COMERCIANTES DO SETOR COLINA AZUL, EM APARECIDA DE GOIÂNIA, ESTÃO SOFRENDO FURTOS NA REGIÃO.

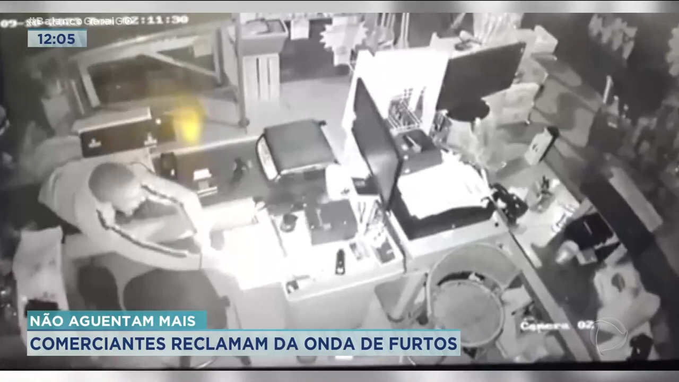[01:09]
Isso aí aconteceu num supermercado que fica aqui no setor Colina Azul, região de Aparecida de Goiânia. Você disse bem, muitos comerciantes por aqui estão preocupados. Por um lado, eles até elogiam o trabalho da Polícia Militar.